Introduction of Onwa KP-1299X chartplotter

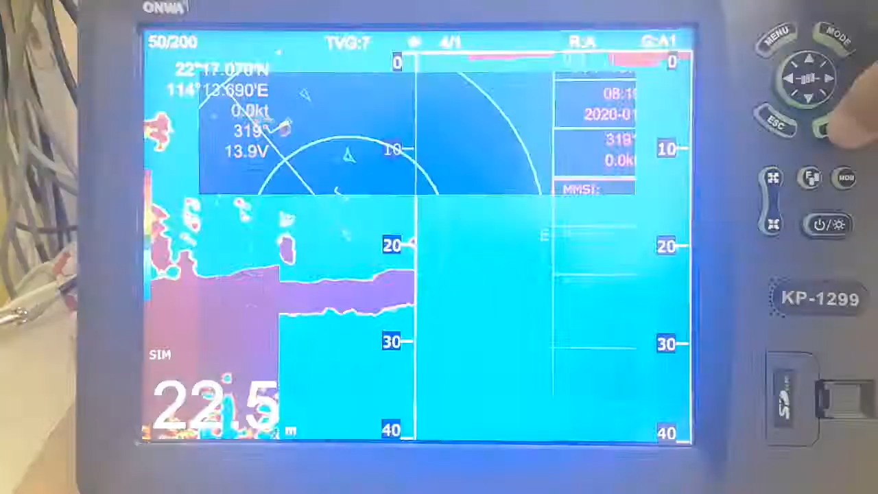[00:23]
On screen: depth 22.5 m
This is the fish thunder mode.
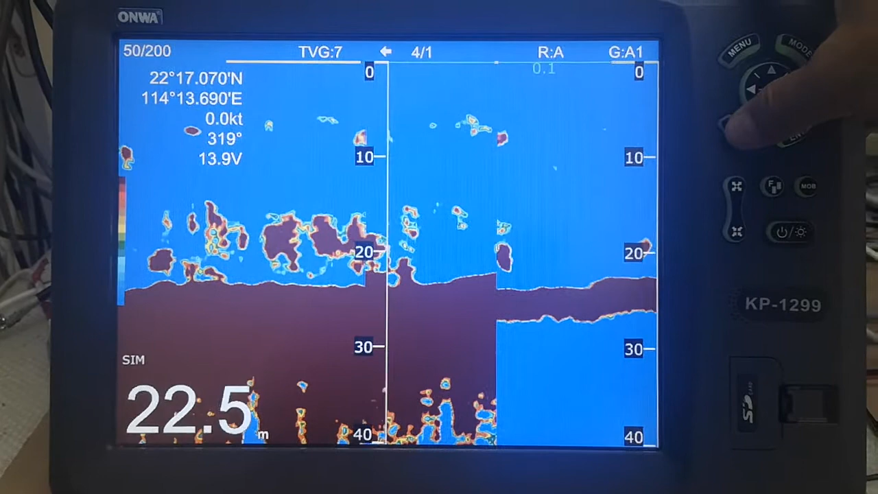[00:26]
On screen: depth 22.5 m
And this is the fish thunder and the port mode.